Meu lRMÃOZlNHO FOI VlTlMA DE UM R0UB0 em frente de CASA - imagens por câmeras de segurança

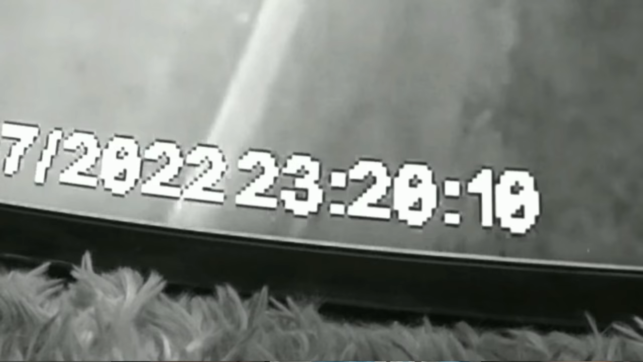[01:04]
Isso aconteceu ontem, por volta de 11h30 da noite, por aí.
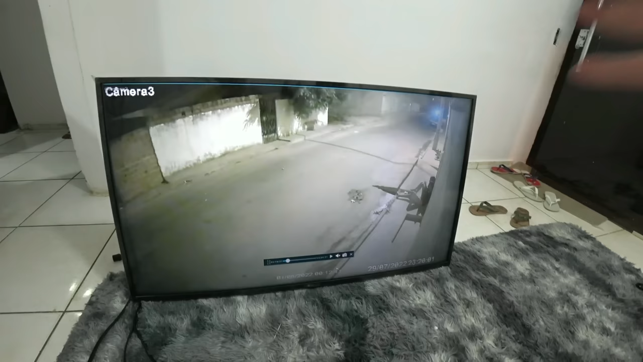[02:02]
E tá aqui a filmagem. Como vocês podem ver bem aqui no canto, ó, ali já é o filho da gaita, né? Tá ali. Vou dar o play aqui, ó. Aqui é o Paulo e o segundo na calçada. Vou dar o play aqui, ó.
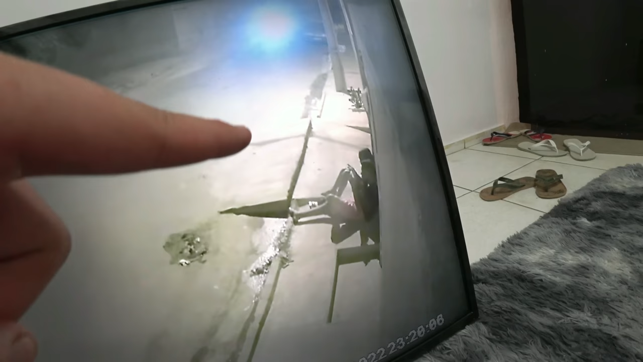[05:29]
Ele vai chegar e depois o segundo bota a mão pra trás, ó. Com o celular. Puxa do Paulo.
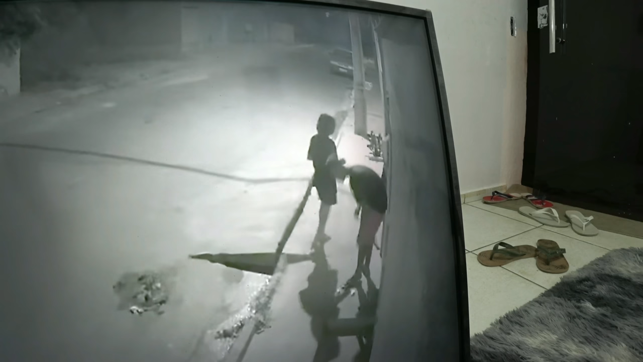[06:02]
Ó, o segundo corre. Liga a moto, ó, e sai com a mãe. Com a mãe saiu a moto, segundo eu fiquei, ó.